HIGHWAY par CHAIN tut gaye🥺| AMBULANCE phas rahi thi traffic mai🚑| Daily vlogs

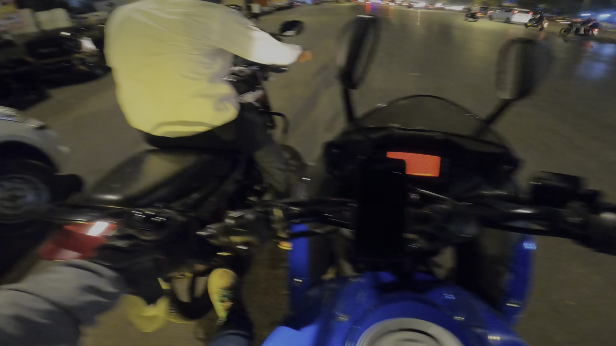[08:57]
ठीक आहे, जाऊ द्या, राहू द्या, राहू द्या, घ्या पाय वरती घ्या। पण इकडेच तुटली का, इथंच तुटली का?
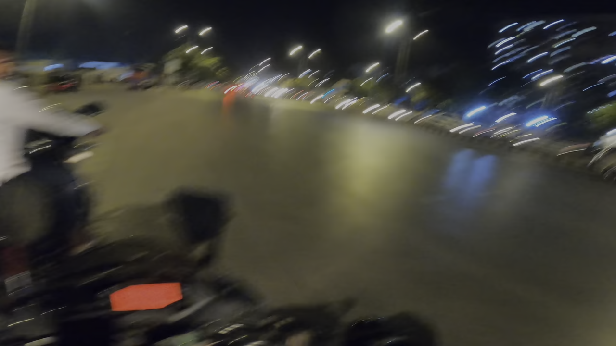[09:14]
अंकल की चेन तो पूरी टूट गई है। ओहो आराम से, आराम से भाई।
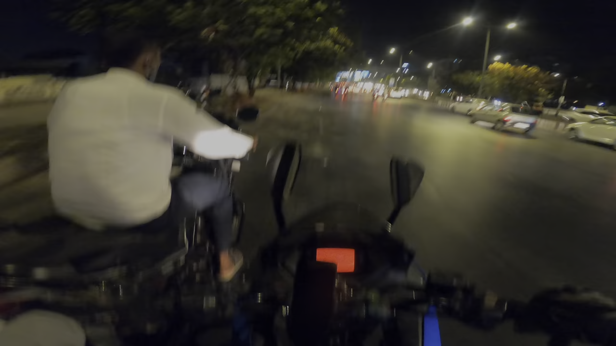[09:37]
इनको जाना है वाकोला में, तो आई वॉज ऑन अंधेरी हाईवे नियर एयरपोर्ट, इंटरनेशनल एयरपोर्ट के पास ही था, तो अच्छा मैंने देख लिया, उनको एटलीस्ट लिफ्ट तो मिल गई।
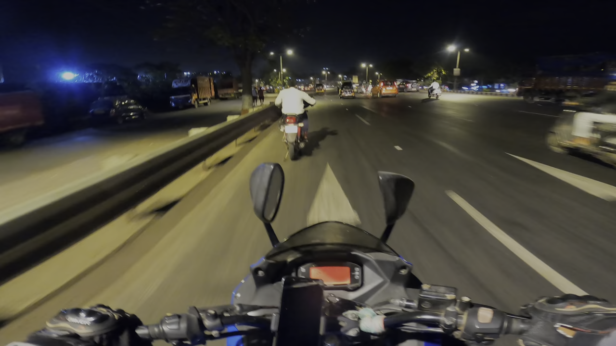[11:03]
कुछ क्या हुआ अभी, अभी क्या हुआ, अभी क्या हुआ, उनका चैन टूटा है वो बाहर भी नहीं निकल रहा है। कहाँ ही डाला
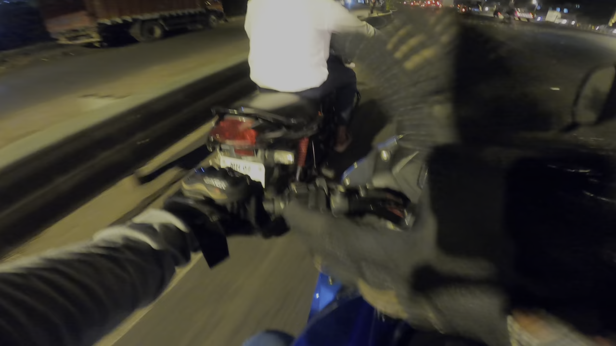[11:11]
कुछ तो आवाज आ रहा है बाइक से।
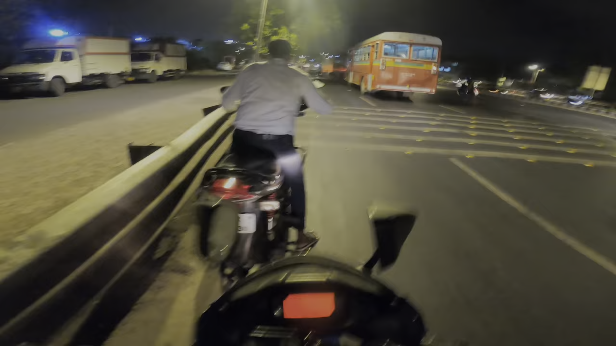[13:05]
गाडी का चेन व फस गया ॲक्च्युअली, खालून ना खालून ना, हा माहिती आहे वकळा माहिती
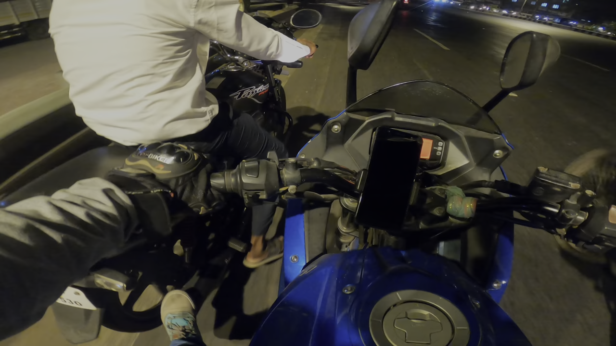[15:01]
आराम ते आता हे मडगाड लागतंय मडगाड